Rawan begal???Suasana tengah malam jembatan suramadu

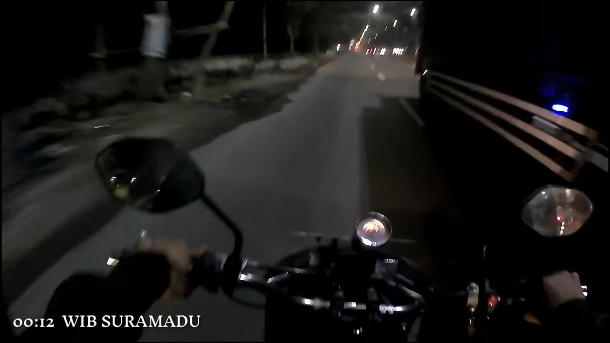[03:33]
Masuki sawah-sawah tanpa ada rumah, tanpa ada warung ya. Habis ini
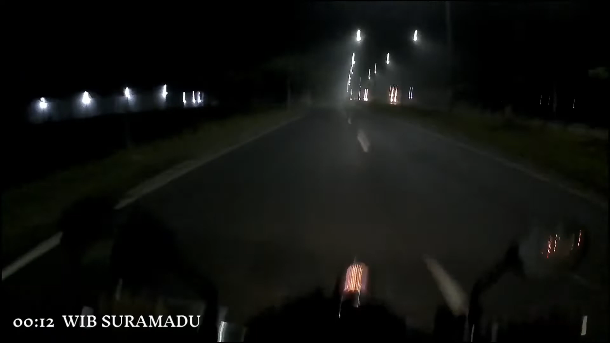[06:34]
Masih jauh, masih gelap di depan. Spionnya dilihat kanan kiri. Sesekali noleh.
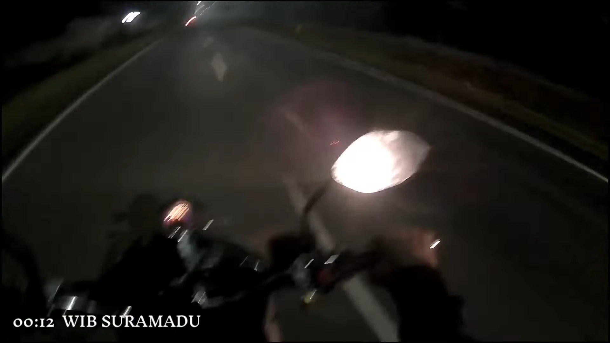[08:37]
Jalannya ya, wow. Udah nyampe. Udah pelan aja karena udah mau nyampe di lampu merah terakhir. Ini beneran berkabut. Embun, embun, embun.